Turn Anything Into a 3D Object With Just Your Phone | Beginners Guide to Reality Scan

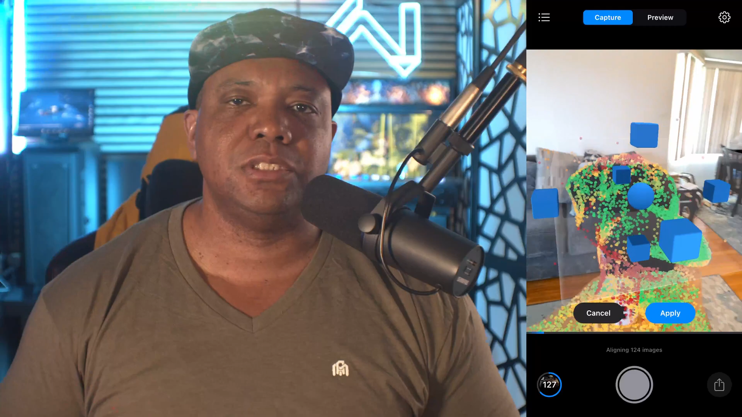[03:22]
circle around your subject you should be able to start getting the mesh in there you'll see like these green dots yellow dots and red dots the green dots mean that these are actually good scans the yellow dots or the orange dot means it's processing but you could probably take some more
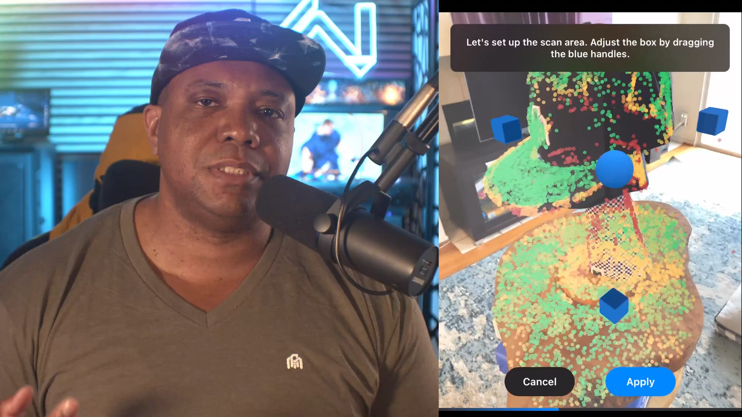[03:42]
getting the shape of your object which i have the hat right here you can actually crop it like with this like 3d holographic